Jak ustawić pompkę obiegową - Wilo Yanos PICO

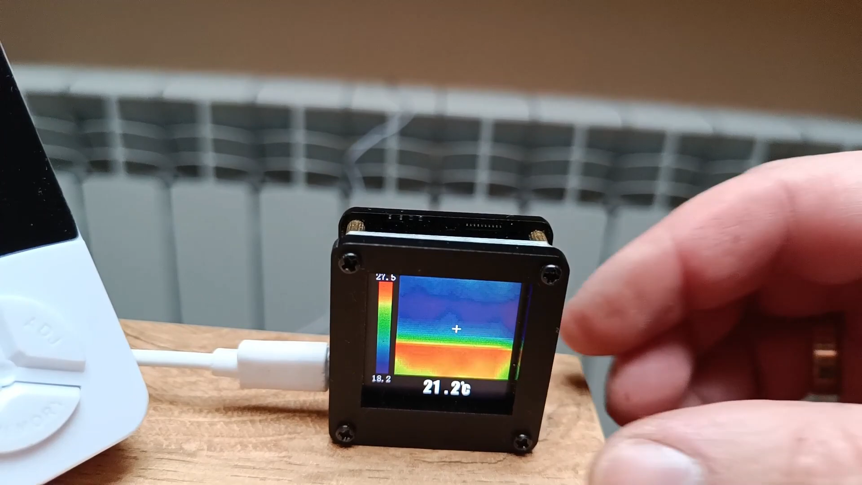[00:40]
On screen: spot 21.2°C
Koloryferze Ostrość Temperatury układają się W ten sposób Tylko u góry jest czerwona A Niżej Już spada temperatura No tutaj na tym Tym pokazuje mi Trochę przybliżymy 27 stopni No ale to jest takie urządzonko Bardziej zabawka Także
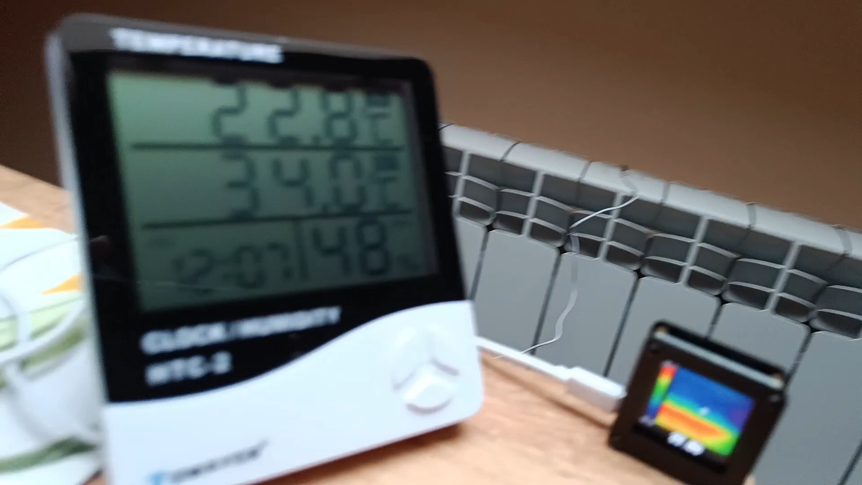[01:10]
powiedzmy u góry jest to 34 Tak Tu pokazuję na tym 27 Tak U
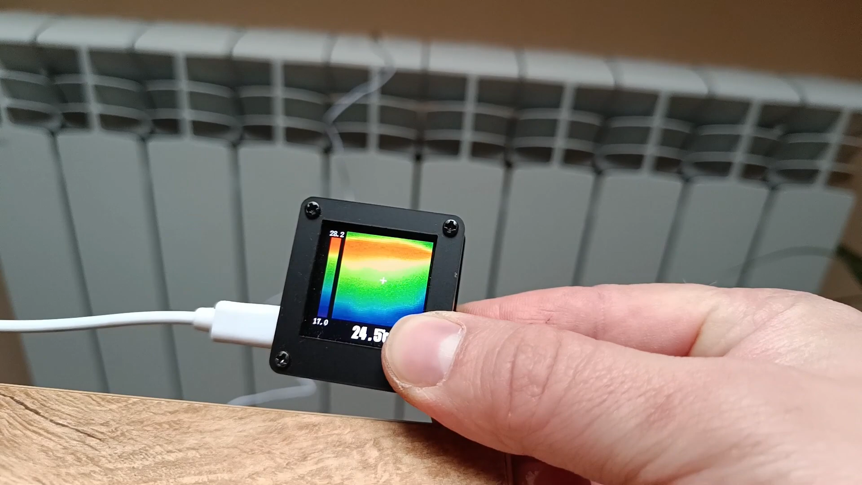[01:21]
dołu Jakieś 22 Czyli 5 stopni Spadku temperatury